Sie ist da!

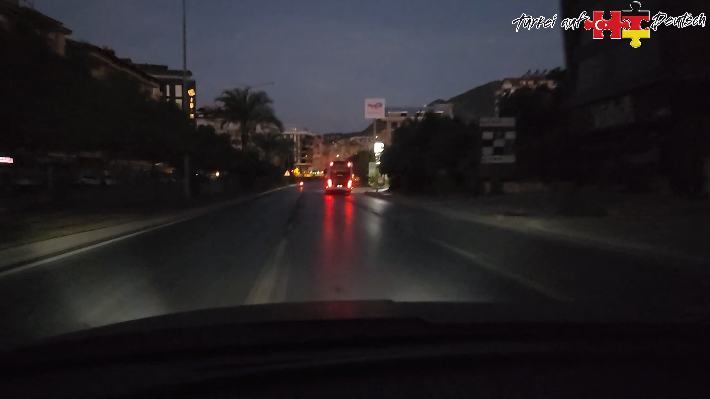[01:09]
Ich glaube da hat es jemand eilig, schauen wir mal einen Warnblink an und dann fahren, ah, chill, ah, chill. Warte, ist ja noch früh am Morgen, 6 Uhr,